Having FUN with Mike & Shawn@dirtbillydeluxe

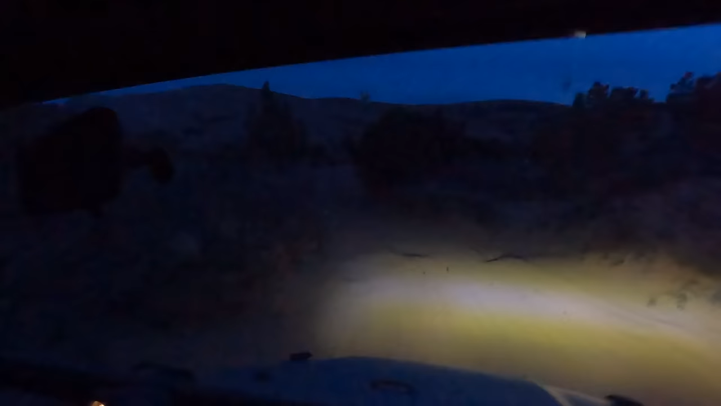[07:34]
Is nice. Got these new lights. Check them out. Oh, hey. Yeah.